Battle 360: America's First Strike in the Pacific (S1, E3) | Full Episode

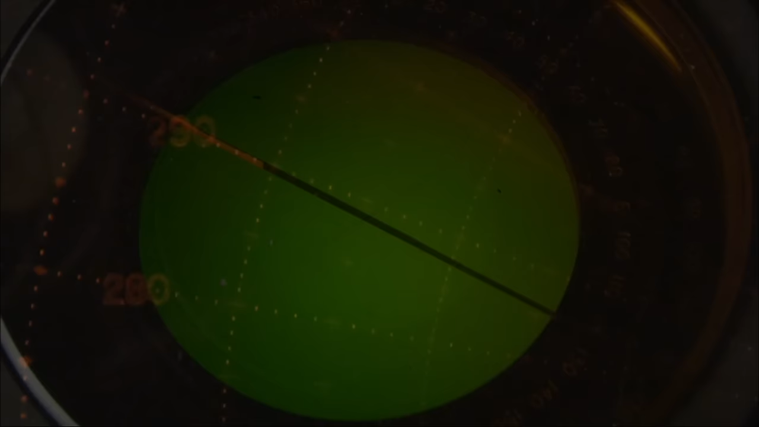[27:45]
Normally, we had been getting detection ranges of up around 75 to 85 miles, and in this case, didn't detect the incoming Japanese aircraft until they were almost on top of the Americans.